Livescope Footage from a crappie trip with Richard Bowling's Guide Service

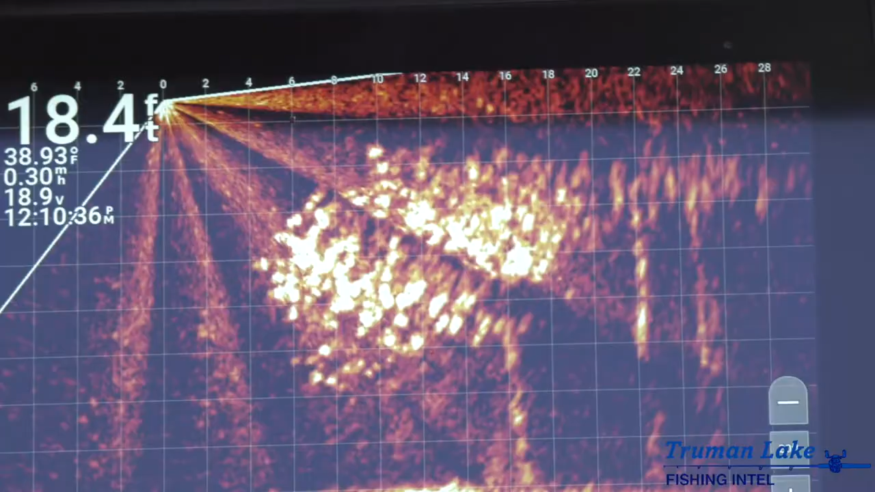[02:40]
On screen: depth 18.4 ft, water 38.93°F
I thought you think that's still a fish. Haha. Huh. Someone's two feet on the surface.
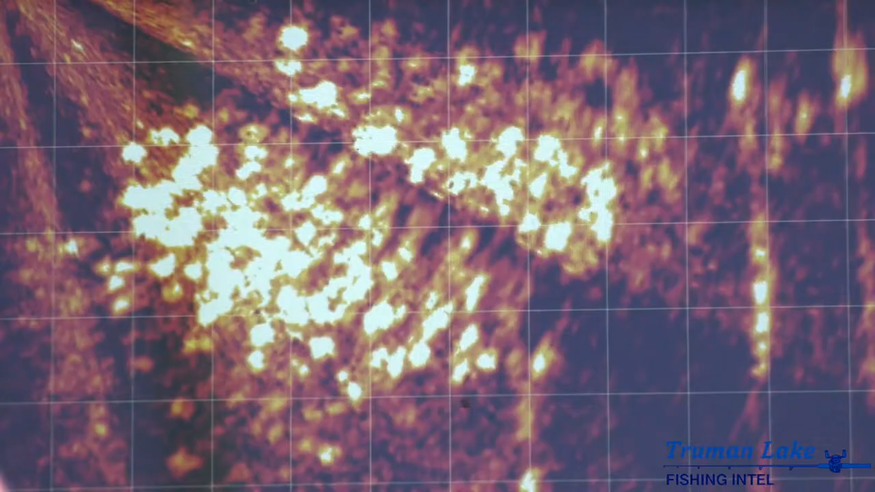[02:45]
Yeah that school's about ten feet tall.
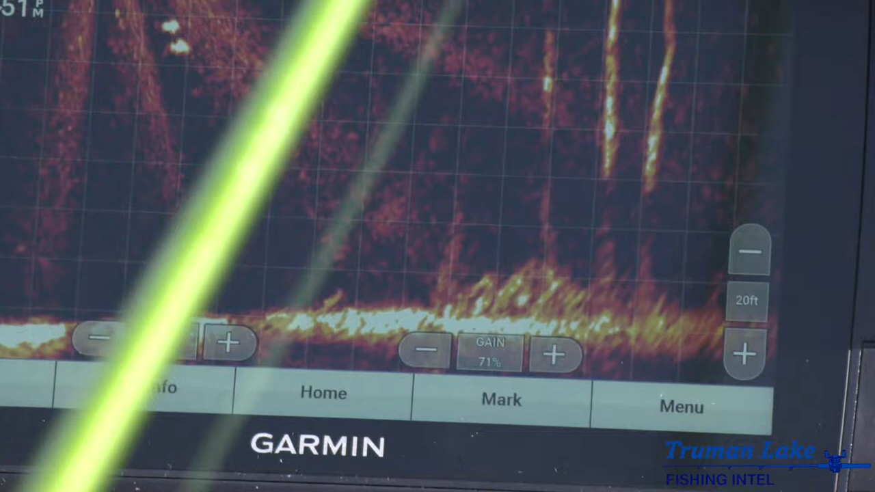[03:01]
I'll have to go on there. That's a big old fish.
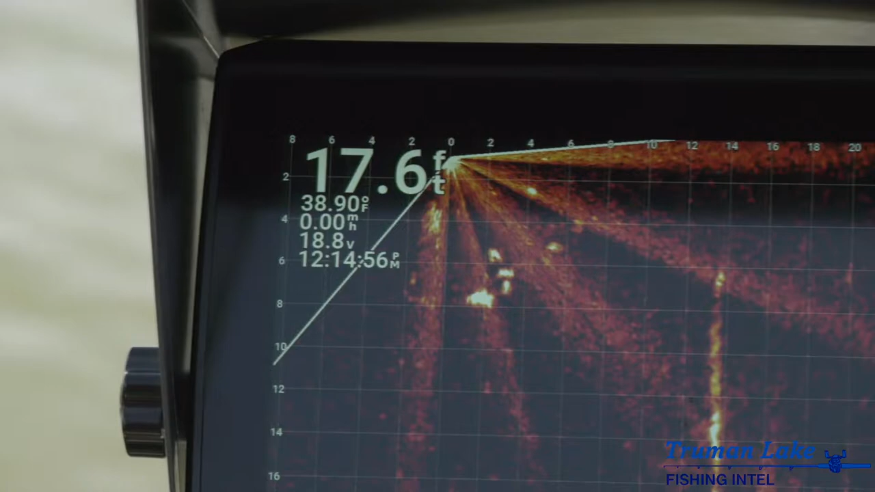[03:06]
On screen: depth 17.6 ft, water 38.90°F
He stopped. He's grabbing me. I'm going down to it.
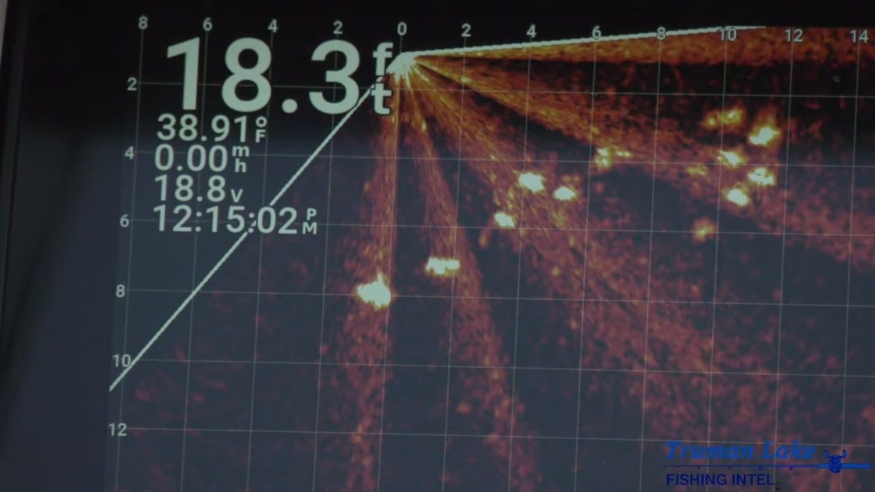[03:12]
On screen: depth 18.3 ft, water 38.91°F
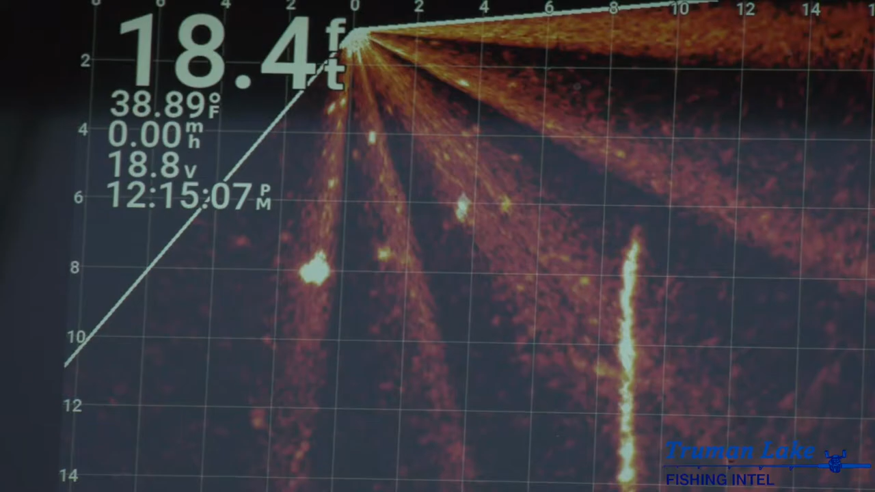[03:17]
On screen: depth 18.4 ft, water 38.89°F
Here we go. Some of them don't even move. Yeah I got it figured out. Watch this.
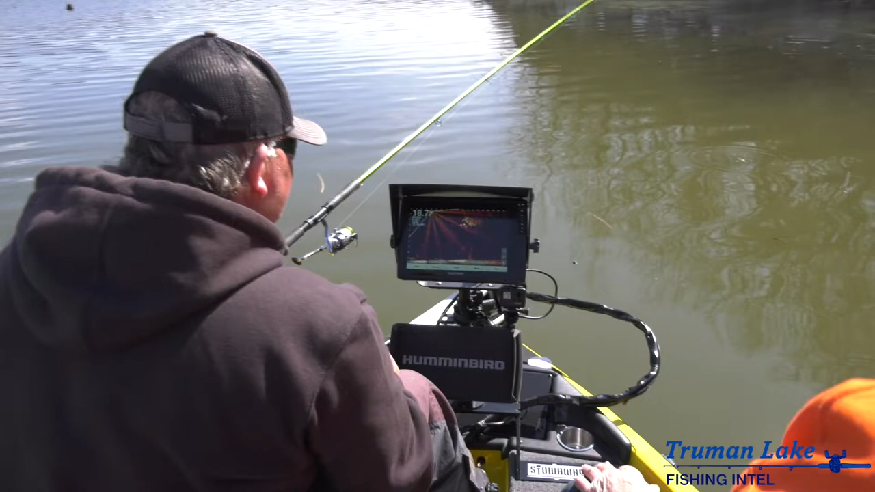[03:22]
Here you can. Oh. Yep.
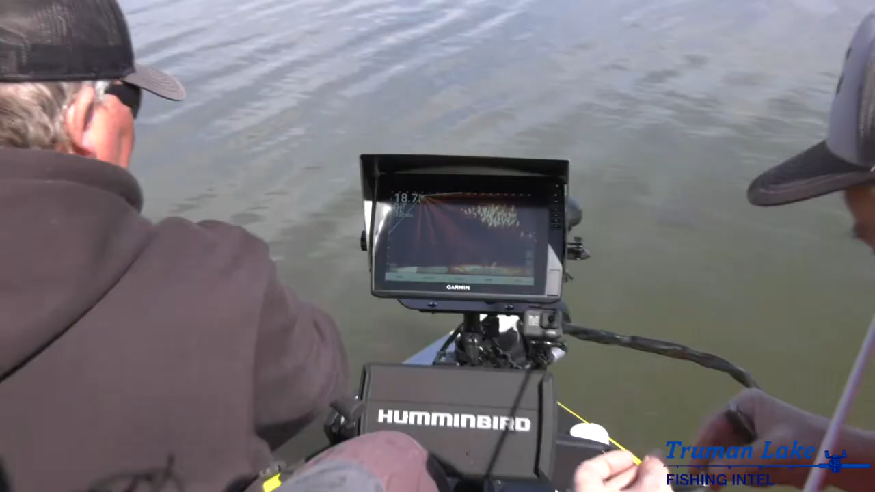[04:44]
Staying right above them. Have your seat back there.
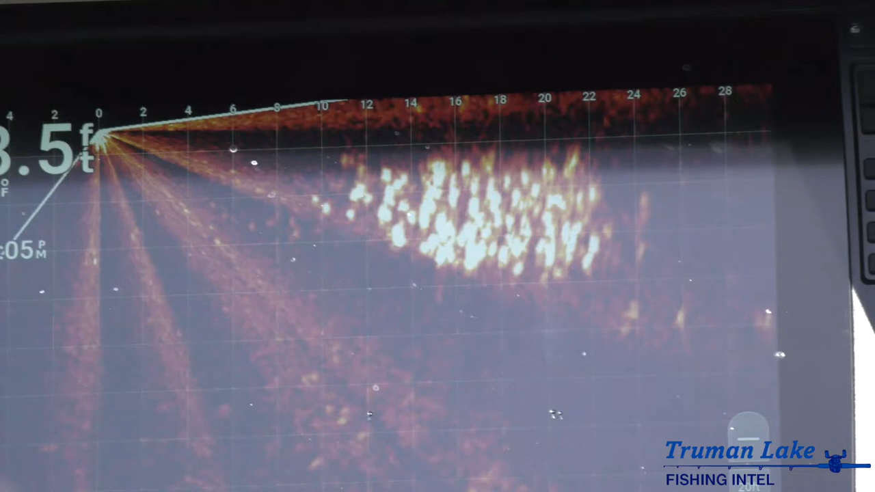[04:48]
Here you come. Nope, he's stuck. Getting on the seat because the sun now.
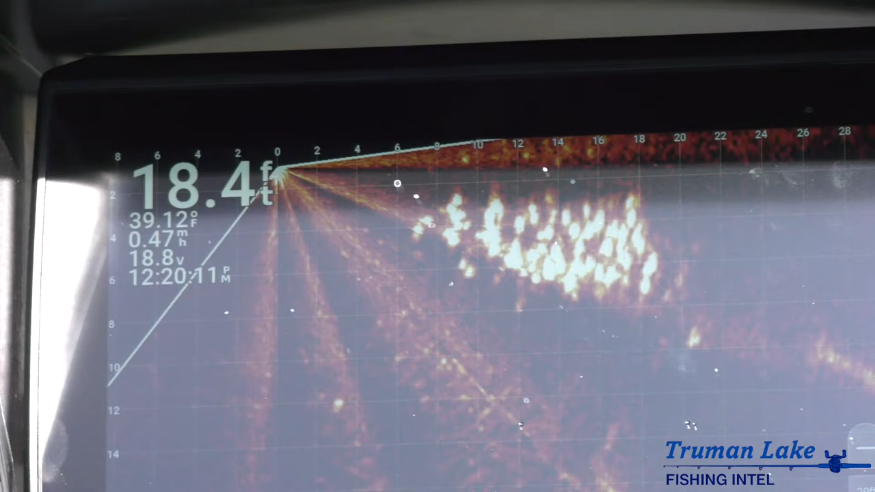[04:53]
On screen: depth 18.4 ft, water 39.12°F
Right there, here they come. Here you stop.
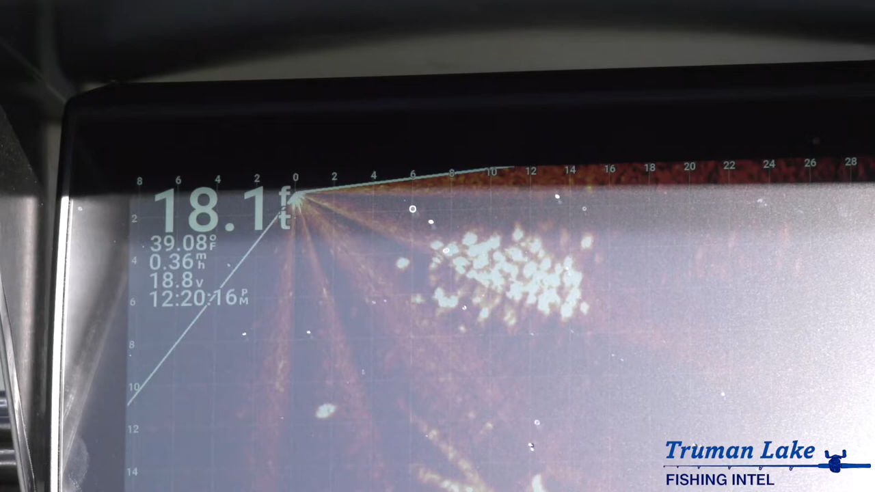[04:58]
On screen: depth 18.1 ft, water 39.08°F, speed 0.36 mph
I got shot him.
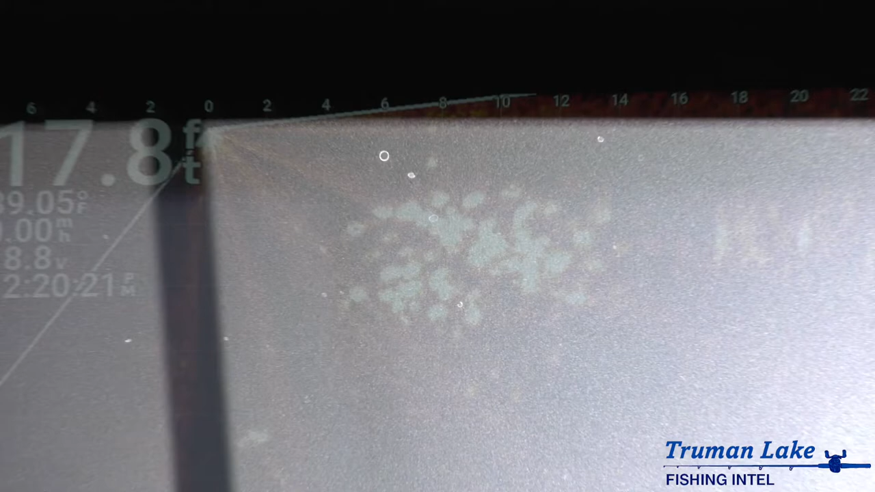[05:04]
Right there, here they did you. Come on, here you come. I got shot him.